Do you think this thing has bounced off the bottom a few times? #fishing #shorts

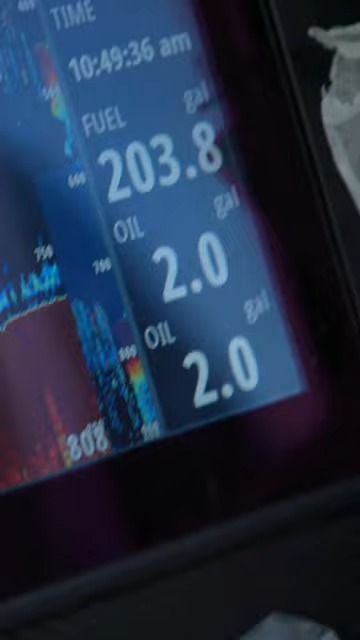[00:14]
well the first thing that goes through my mind is this could be a virgin piece of bottom.